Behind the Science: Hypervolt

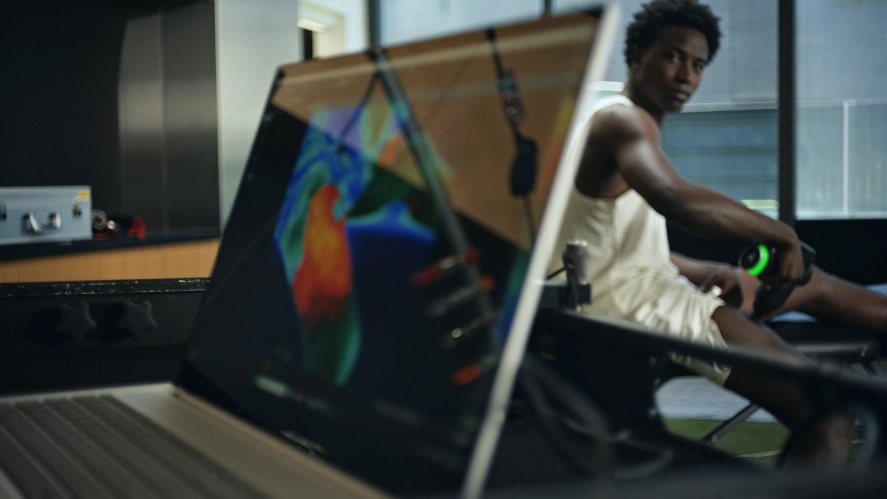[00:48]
So ideally, we want to affect the fluid dynamics of the body.
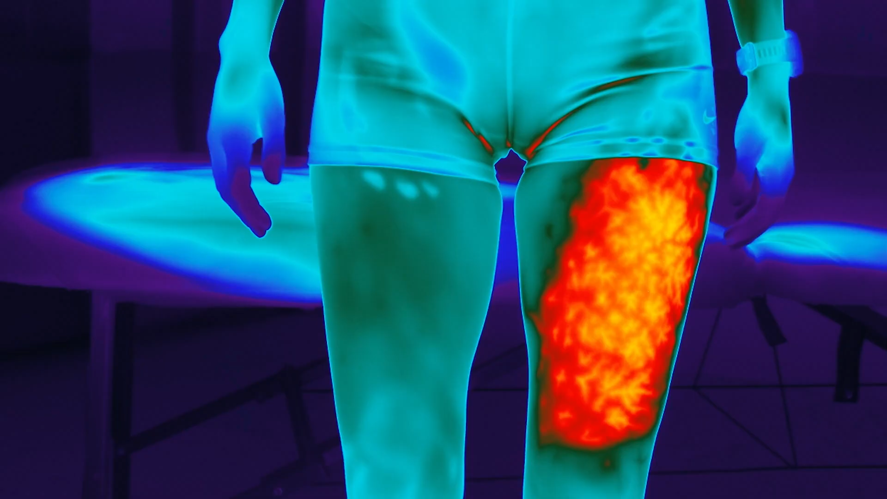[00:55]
We want the fluid in the body to be warm, we want it to be thin, and we want it to be moving.
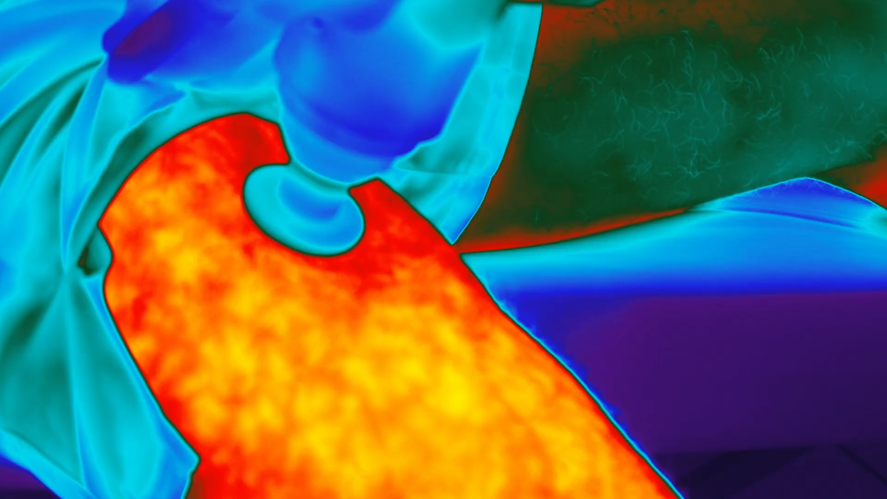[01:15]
The percussion from the hypervolt also produces a vibration force that moves fluid through the body so that when the fluid is moving across the surface of these tissues, there's less drag and there's less friction.
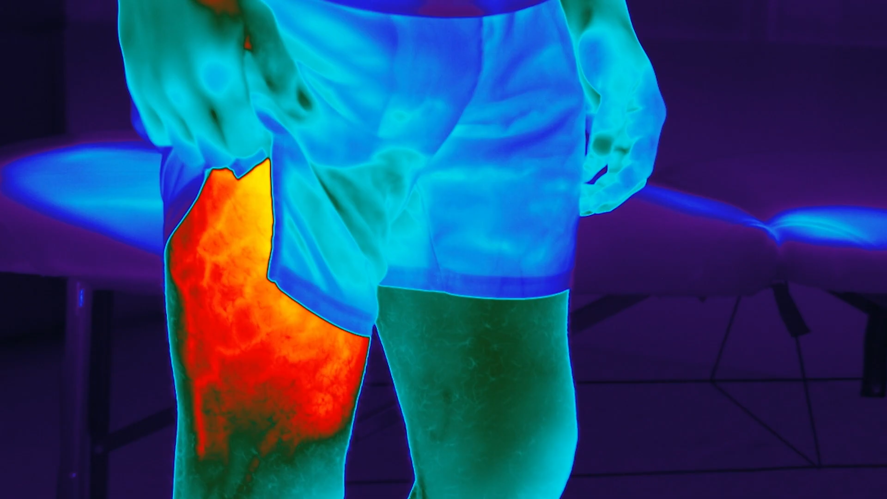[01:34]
With the hypervolt, we are able to affect this entire system of fascia and fluid and reduce friction in the body to enhance our body's ability to move better.